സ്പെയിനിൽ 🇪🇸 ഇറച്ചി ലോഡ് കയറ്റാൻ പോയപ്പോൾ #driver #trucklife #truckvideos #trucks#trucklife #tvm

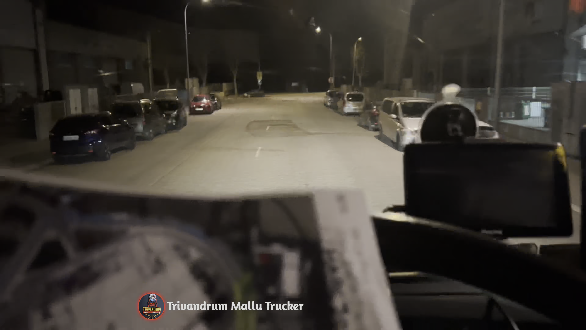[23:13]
നമുക്ക് പോവാം എന്ന് പറഞ്ഞാൽ കണക്കിതാ ഇവിടെ എത്തിയിരിക്കുകയാണ് നമ്മൾ. ഈ ഒരു സ്ഥലത്ത് എത്തിയിരിക്കുകയാണ് മാപ്പ്.
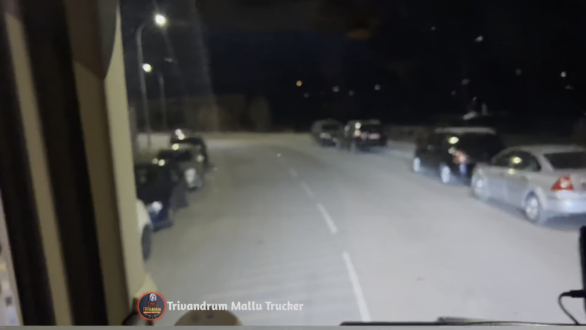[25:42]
അപ്പോൾ നമ്മൾ റിവേഴ്സ് എടുക്കാൻ പോവുകയാണ് കേട്ടോ. കുറേ ഫ്രണ്ടിലിങ് വന്നിട്ടുണ്ട്.